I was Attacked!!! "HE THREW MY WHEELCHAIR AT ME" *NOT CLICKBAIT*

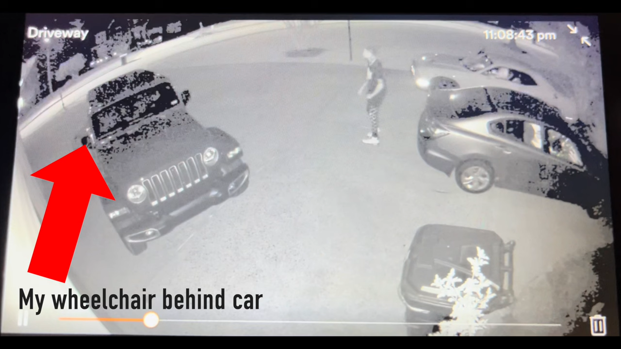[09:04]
and I am behind the car, hidden beside the car, located with the blue arrow. Once I say that, he gets out the car and he tells me, all right, get the fuck out the car then.